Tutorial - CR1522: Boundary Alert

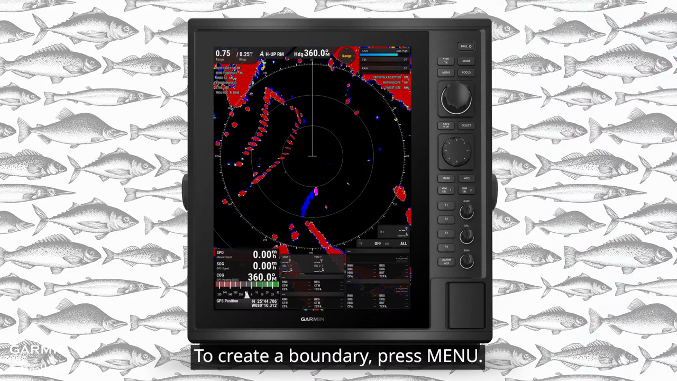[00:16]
To create a boundary, press Menu. Select Alarms.
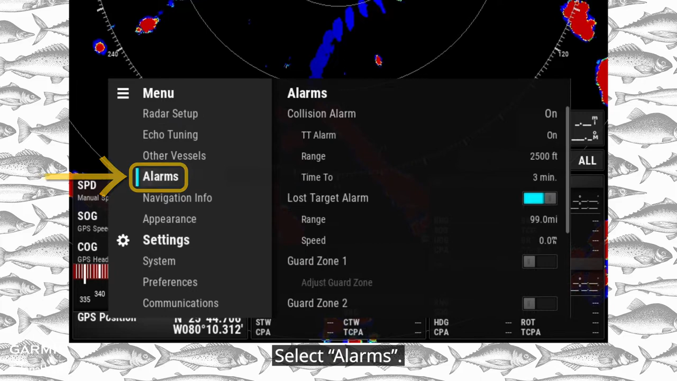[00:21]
Make sure the alarm is enabled. Then, select Boundaries.
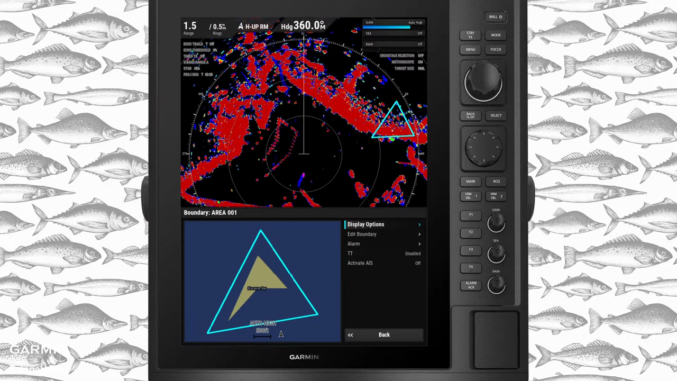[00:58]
Next, select Alarm and enable it.
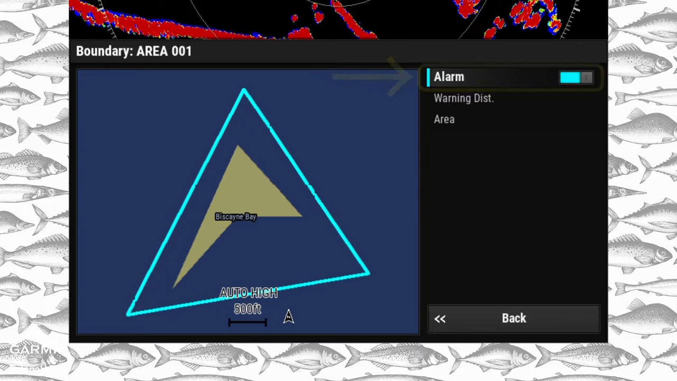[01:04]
Warning Distance can alert you earlier. Area decides when to alert. Entering alerts when your boat enters a boundary.
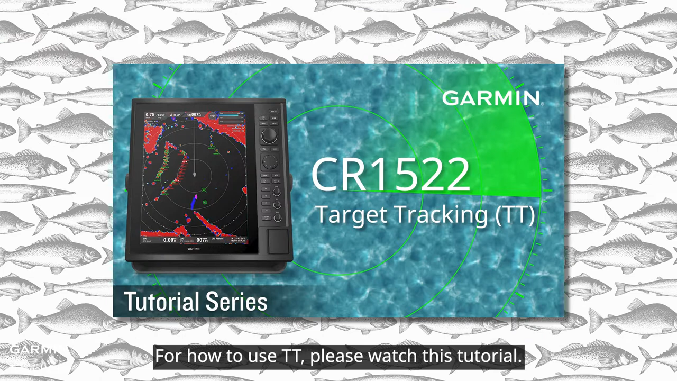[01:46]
Boundaries can also be used as AIS auto-activation zones.
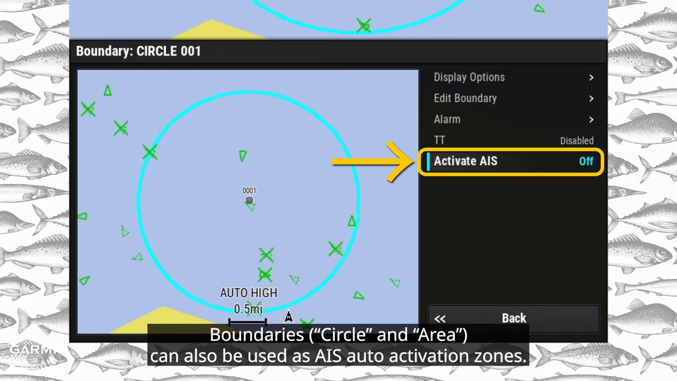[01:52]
AIS targets will be automatically activated when entering the boundary.
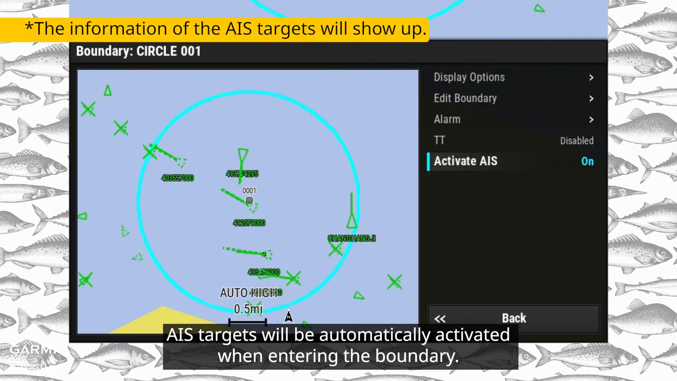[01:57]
And that's it. Thanks for watching.